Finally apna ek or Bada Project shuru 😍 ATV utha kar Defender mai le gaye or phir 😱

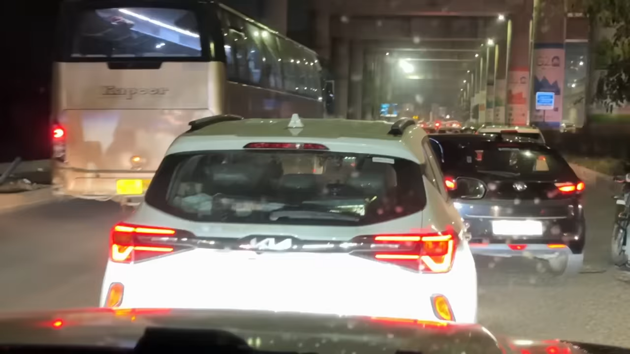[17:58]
और हट जाओ भाई, हमारी गाड़ी निकल गई, हमने सोचा आपको दिखाते हैं, एक मिनी कूपर ग्रीन कलर की,
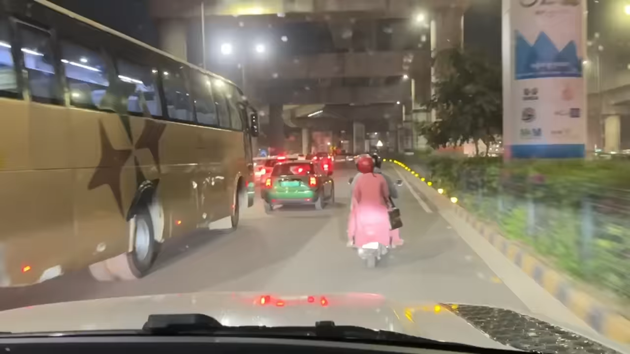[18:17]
ये देखो ये जा रही, अच्छी लग रही, लेकिन सुंदर लग रही है।